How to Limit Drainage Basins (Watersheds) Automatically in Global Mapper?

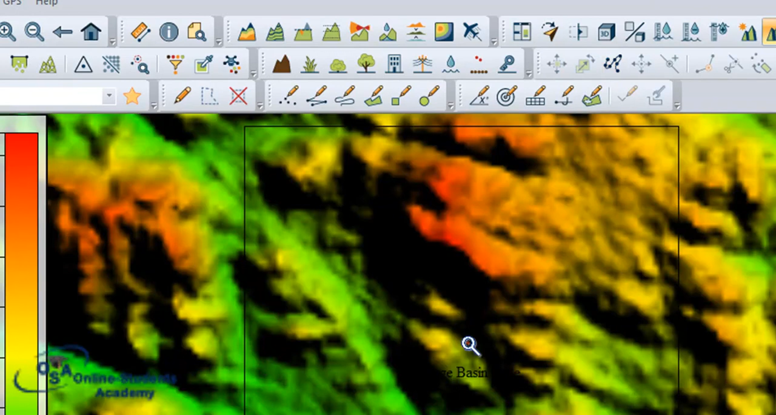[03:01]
Okay, so this is our data, our elevation data that will be loaded, or simply we can also call it our digital model data. Digital model data, so the digital model return. So I will now simply select,
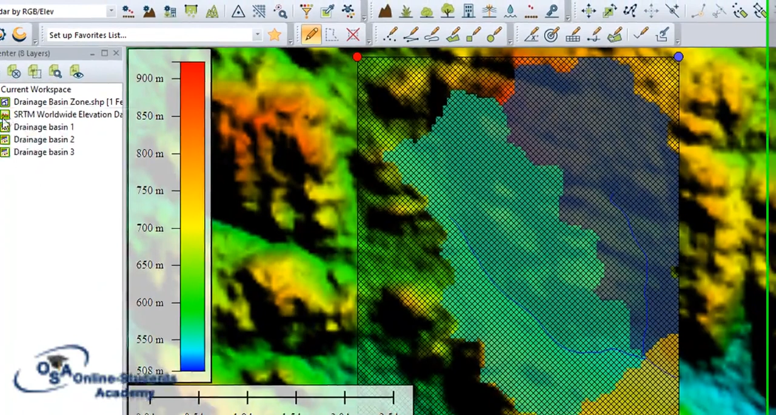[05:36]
And like you see, we check this one also is not the best. So it's not the best. So I will now uncheck it again.
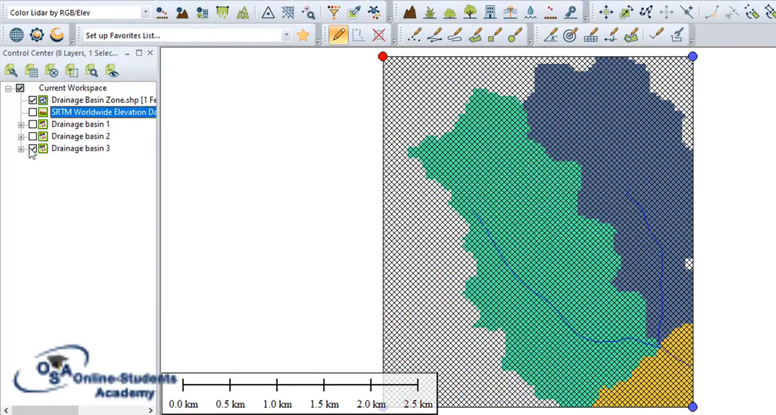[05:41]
I check my revision data.
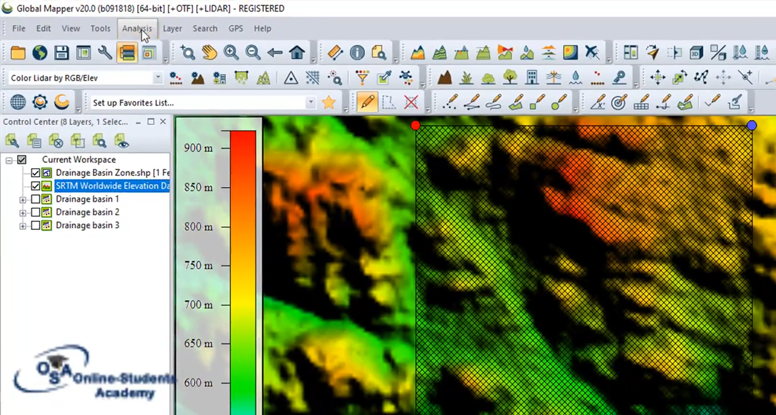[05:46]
I go analysis again once more and see and apply.